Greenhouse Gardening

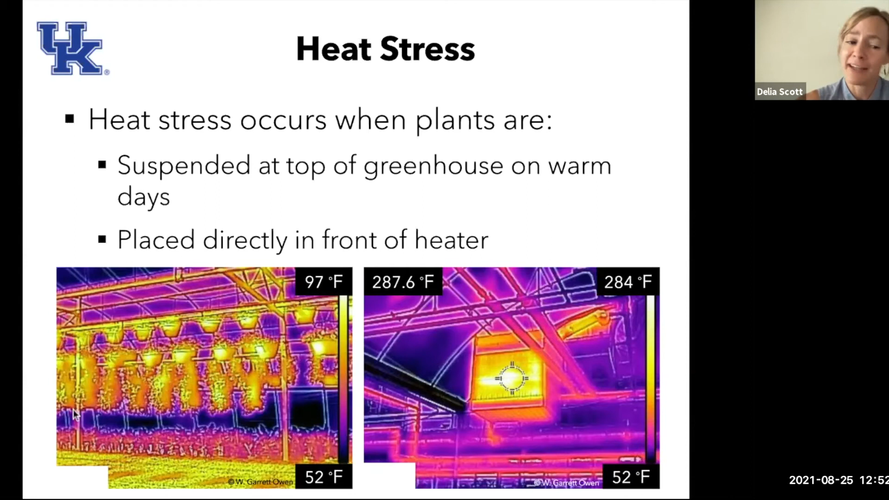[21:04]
On screen: spot 287.6°F, scale bottom 52°F
it may be 52 degrees air temperature, but up by the heaters in about 280 degrees and that will fry your stuff in a heartbeat. So moral of that story, do not place plants in front of the heaters. Um, heat injury is also something that can occur with excessively high temperatures.